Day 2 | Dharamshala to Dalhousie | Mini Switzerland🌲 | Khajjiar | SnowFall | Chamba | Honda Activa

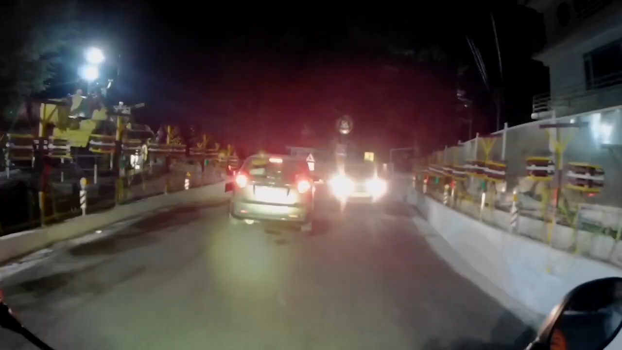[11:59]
So we entered Delosie and this is Delosie Public School and now we will find a hotel here.